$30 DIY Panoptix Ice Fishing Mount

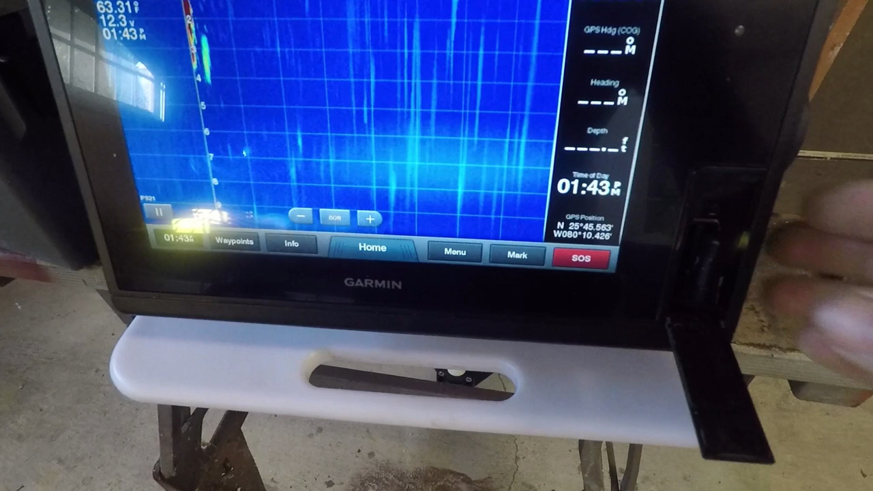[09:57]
got the software downloaded I'm going to insert the memory card into the unit now you can just download it from Garmin's website
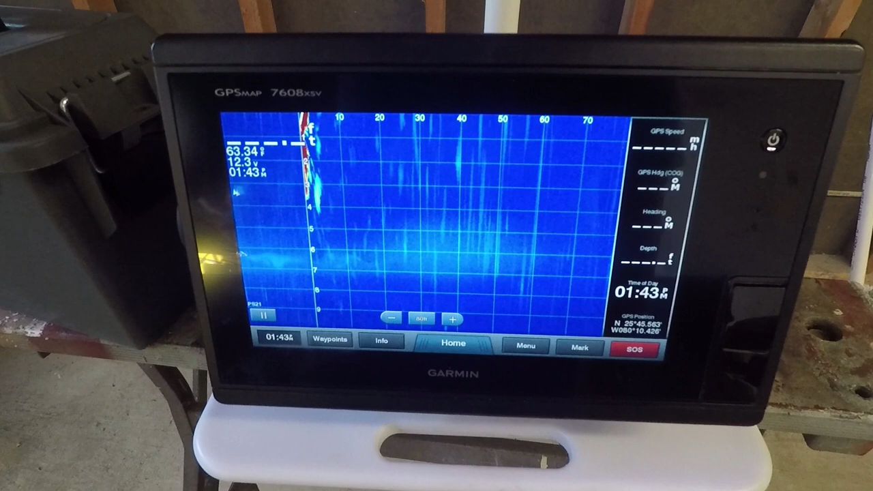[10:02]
and it's going to prompt you what you want to do at this point and you can just select update